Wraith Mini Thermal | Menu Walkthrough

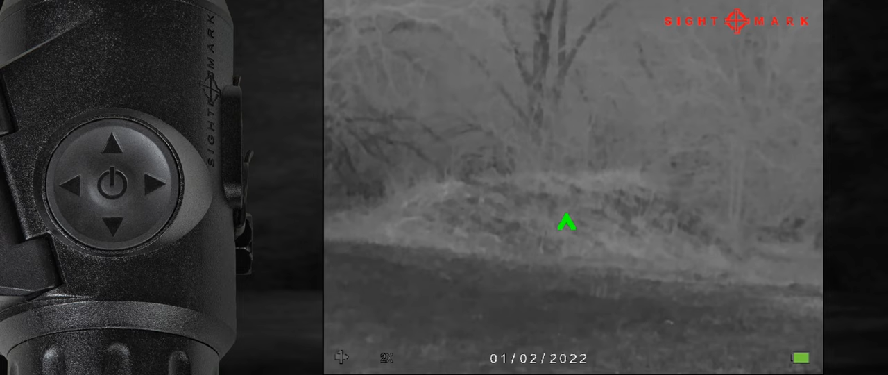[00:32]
A short press on the up or down arrow will adjust these settings. A short press on the left button will bring you out of the brightness and contrast settings in the regular viewing mode. Next, you can adjust the digital zoom using the up and down arrows to zoom in and out.
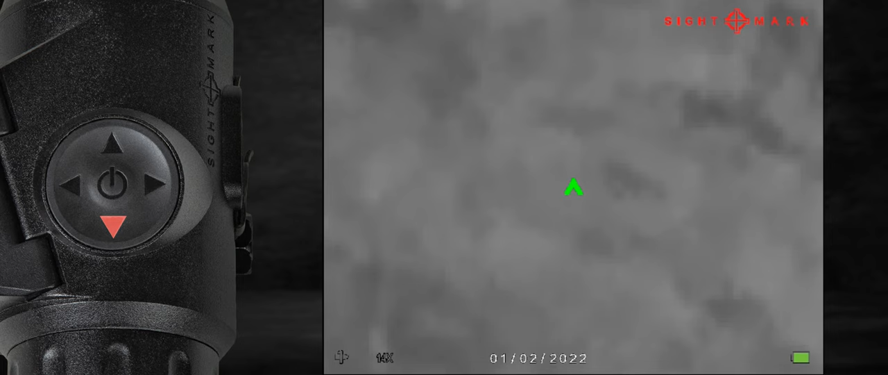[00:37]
And to cycle through your color palettes, do a long press on the left arrow for each color until you find the palette that you want.
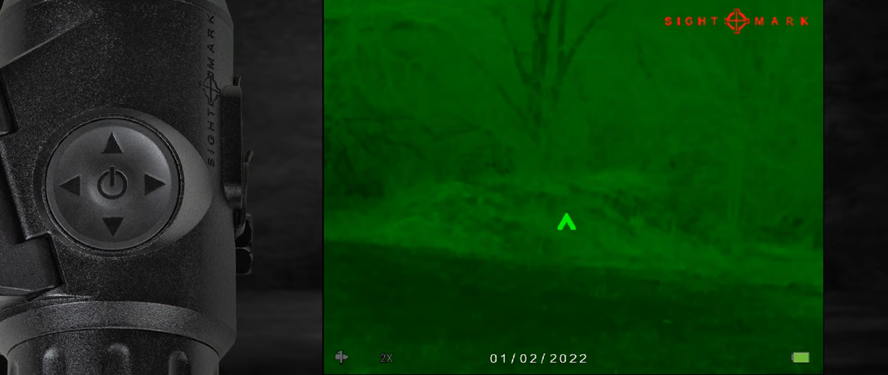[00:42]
To access your menu options, you're going to short press the power button. Once inside the menu, just follow the icons on the right side of the screen to access the features. Use the up and down arrows on the unit to cycle through the features. Use the right arrow to access the feature and use the left arrow to exit the feature.
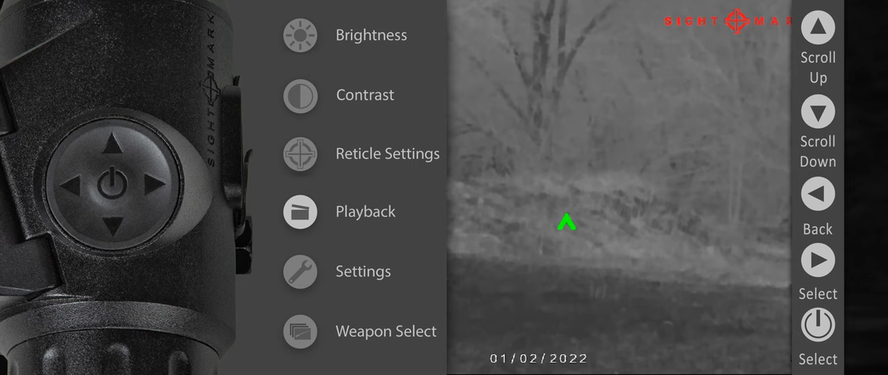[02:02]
If you're in the menu and want to get back to the regular viewing mode, just hit the left arrow once to exit the menu. And that's it for the menu walkthrough.